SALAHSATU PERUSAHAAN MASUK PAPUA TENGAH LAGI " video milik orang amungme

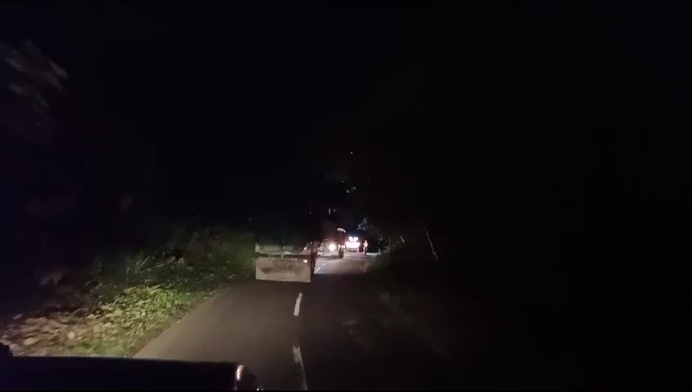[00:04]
Ya, selamat malam kepada semua masyarakat Mepago, kepada pemuda Mepago, bahwa informasi terkini kami sampaikan bahwa saat ini jam 7 lewat 15 menit, ini alat berat PT.
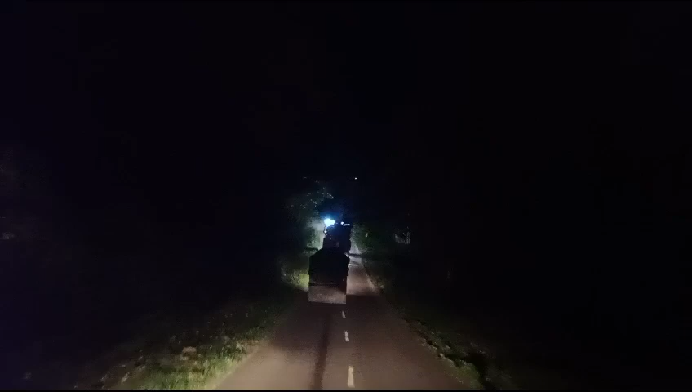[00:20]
Somlion Happy Industry, setelah dia ini di DPO di Manakwari, dari Manakwari di DPO, dia kembali ke wakia,
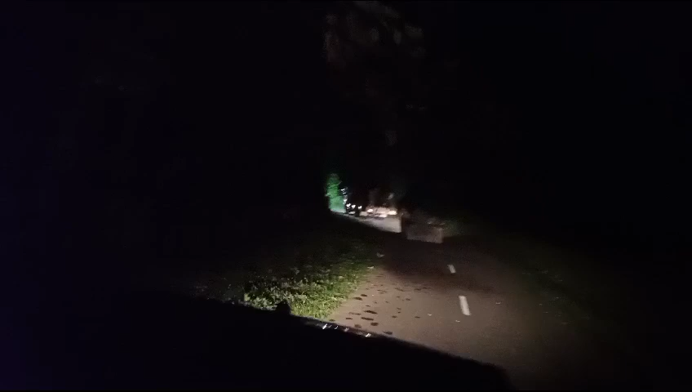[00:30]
wakia dihancurkan semua kekayaan alam, dan saat ini satu alat berat bertulisan, PT. Somlion Happy Industry yang mereka ada bawa, menggunakan kontiner dan depan dikawal mati oleh kepolisian Polis Kabupaten Nebire. PT. Somlion ini merupakan pencuri kelas KKP Internasional, lalu saya mendesak, saya sebagai Ketua Tim Peduli Alam dan Manusia Kepiraya, mendesak bahwa Mabes Porli, Propang Polda Papua Tengah, Kapores Timika, dan Kapores Dogiay, Nebire untuk segera menangkap pimpinan perusahaan PT.
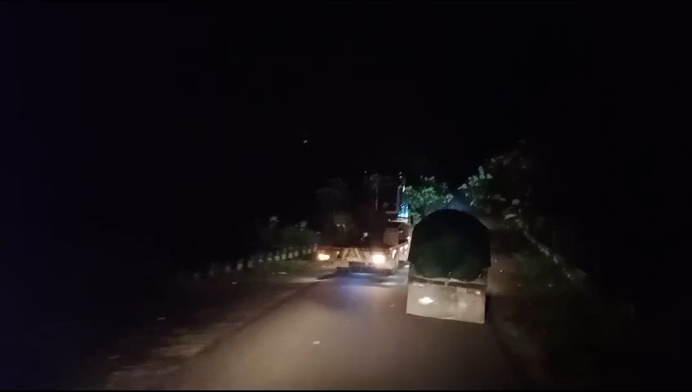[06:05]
Ada ini. Ini. Ini. Ini. Ini perusahaan, ini mobilnya.
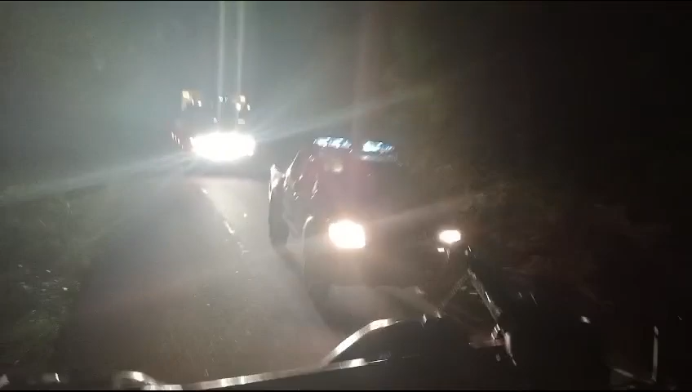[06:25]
Nah, sudah kawalan ini terakhir. Ini. Sebenarnya ke polisi yang tidak harus. Ini tapi ini ke polisi yang sedang kawal ini. Ini. Ini, coba saksikan. Ke polisi yang Polis Kabupaten Namir sedang mengawal pencuri.